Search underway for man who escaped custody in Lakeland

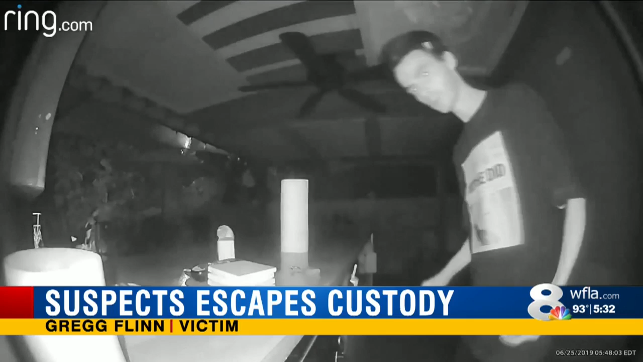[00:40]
JUST BEFORE DAWN TUESDAY, GREG FLYNN SAW THESE IMAGES ON HIS RING CAMERA. HE HAD ACCIDENTALLY LEFT HIS KEYS OUTSIDE THE NIGHT BEFORE. POLICE SAY THIS IS BRANDON JAMES BEVERLY TRYING TO USE THEM TO GET INTO FLYNN'S REFRIGERATOR. HE WAS TRYING TO UNLOCK THE DOOR BUT APPARENTLY HE DOESN'T KNOW HOW TO USE KEYS. IT TAKES A LOT TO RADLE ME. I WAS PROBABLY FELT MORE VIOLATED. OTHERS IN THE LAKE MORTON HISTORIC DISTRICT ALSO SAW BEVERLY AND CALLED THE COPS.